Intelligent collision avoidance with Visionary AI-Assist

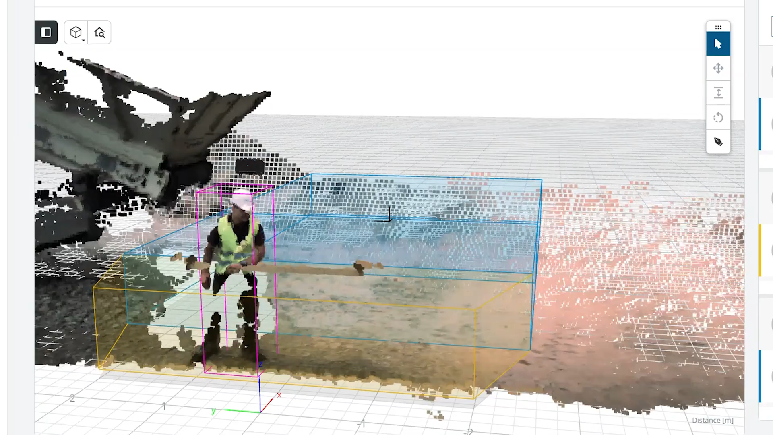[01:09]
Advanced 3D technology allows the system to identify persons and objects accurately,